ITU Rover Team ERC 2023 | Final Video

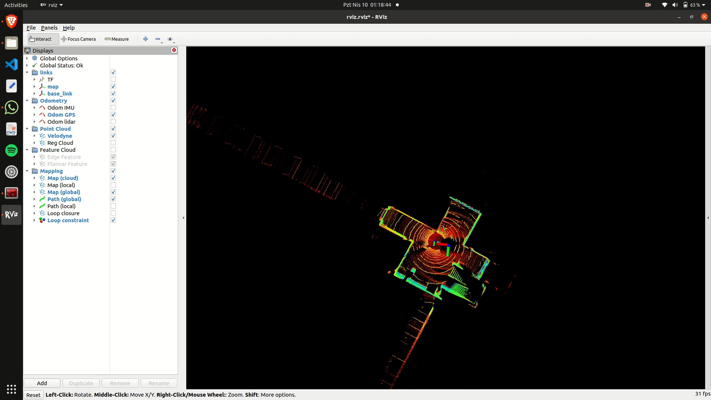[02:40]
3D cost maps is generated with our SLAM algorithm using LiDAR and then this map is utilized for pad planning.
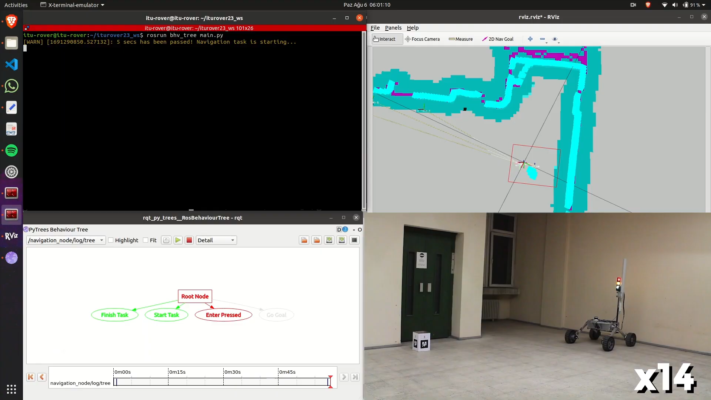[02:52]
After determining initial values of the tag coordinates,
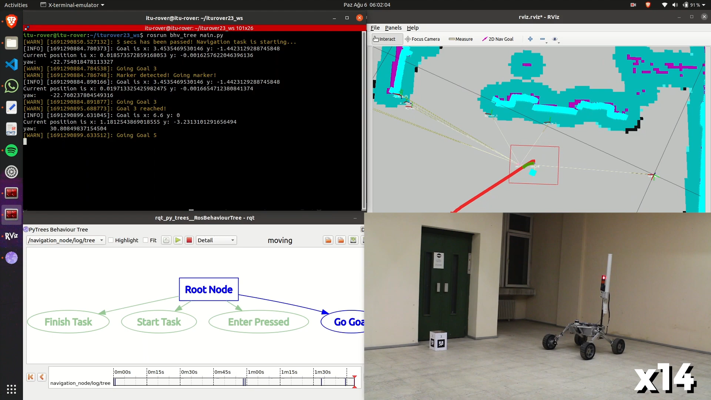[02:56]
the rover autonomously goes to goals by detecting AR tags across the environment by the help of the cameras.